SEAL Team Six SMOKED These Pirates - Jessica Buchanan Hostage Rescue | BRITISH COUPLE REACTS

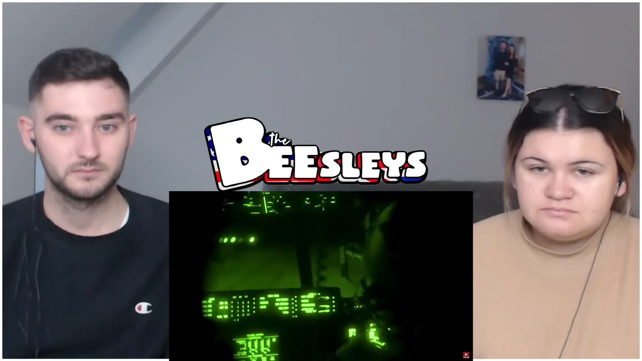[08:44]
500 miles from jessica's location everything military related which was useful in some way was gathered at
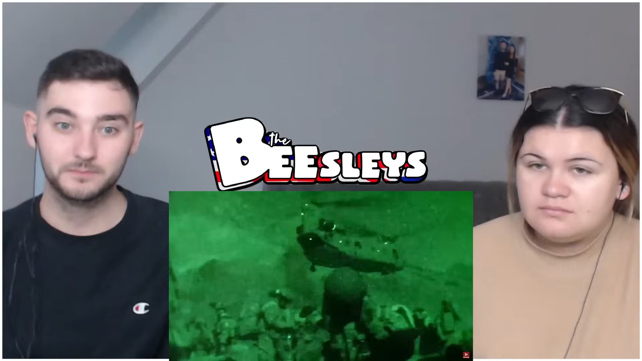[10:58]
reaction force no situation reports and no close air support
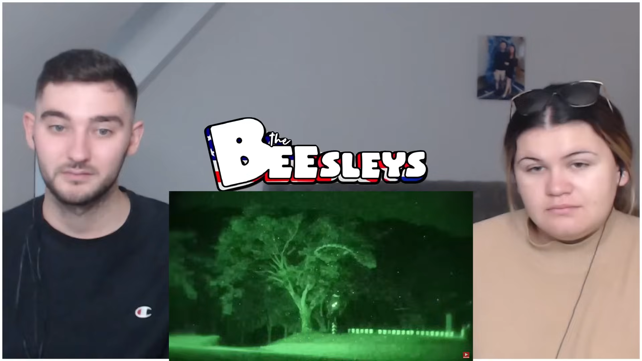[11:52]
before separating from the parachute holding security for each other the sailors put on their combat gear and wrapped up their shoots from
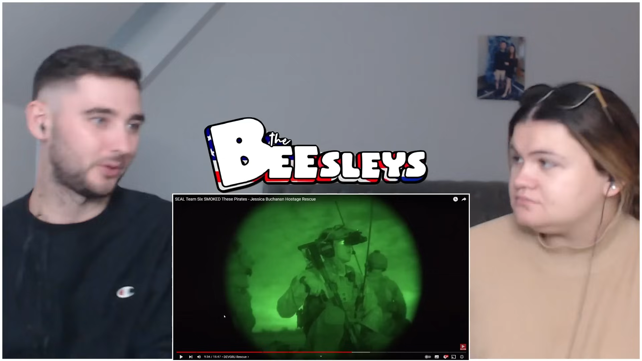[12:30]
if the wind's coming towards you it's not going to travel as far no that's why they didn't grave yeah all right it's just a little thing which i've never i would never ever in my life think of no they fall just instantly like yeah no once going that way right let's just move this way you know what i mean fair play every little detail counted when it came to sneaking as close as possible to the enemy a hostage rescue differs from normal combat mission and that the hostage's life is even more important than fighting the enemy oh the seals would literally run through machine gun fire if it meant they could save jessica wow
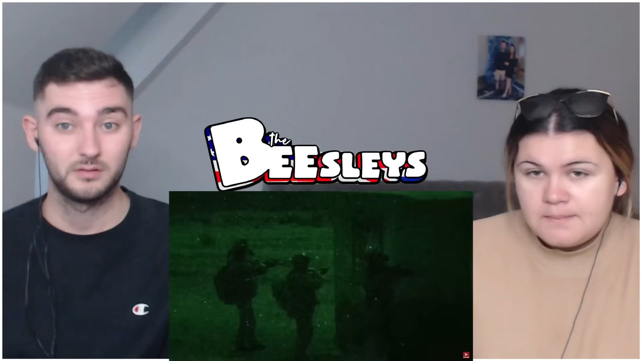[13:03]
their goal was to remain undetected for as long as possible then speed was of the essence as the 24 warriors began to move again the longest hour of their lives was about to begin they had long been with an earshot of the pirates and only night's darkness kept them from the attention of enemy guards as if in slow motion one foot was silently placed forward the weight shifted and only then followed the next foot an experienced seal named justin sheffield led the group at
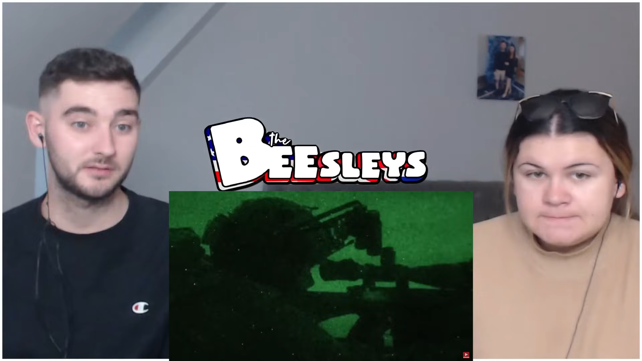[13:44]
that makes sense snipers positioned themselves on the outer flanks and monitored their comrades actions as the sailors moved forward in perfect unison they could watch through their thermal scopes as the enemy sentries slowly became anxious and woke the other pirates the seals quicken their pace still perfectly steady they've got a bit silent one of the somali guards and without having to say anything his comrades did the same the infrared beam was completely invisible to the pirates without night
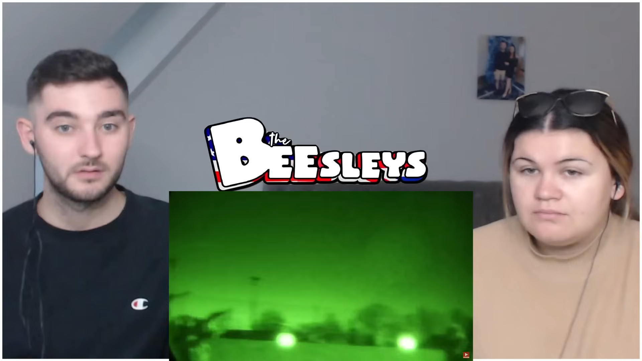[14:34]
the distance to the hostages before all hell broke loose wow so they actually heard heard them like obviously i can't see them but i imagine though but that potentially high on drugs which has been probably not expecting it either not expecting but i imagine they're so paranoid yeah because they don't know what's going on it's been three months every time i hear a noise out there oh oh what is that high on drugs potentially as well so maybe it's just normal thing i hear no alert like uh what's going on do you know what i mean even like the little things like the ladies being they can all see it but the pirates can't
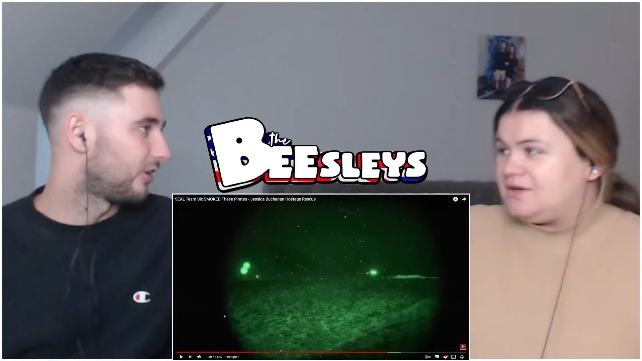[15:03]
think of night vision it's like just the coordination yeah it's mad with a deafening noise the pirates machine gun kicked off and fired deadly 7.62 millimeter rounds at the operators followed by several ak-47 assault rifles so shooting the snipers had been waiting for just this moment and almost immediately silenced the enemy machine guns before seeking new targets with surgical precision the navy seals returned fire while simultaneously fighting their way forward to find jessica in a similar hostage rescue french special forces failed to overwhelm the hostiles quickly enough resulting in the execution of the hostage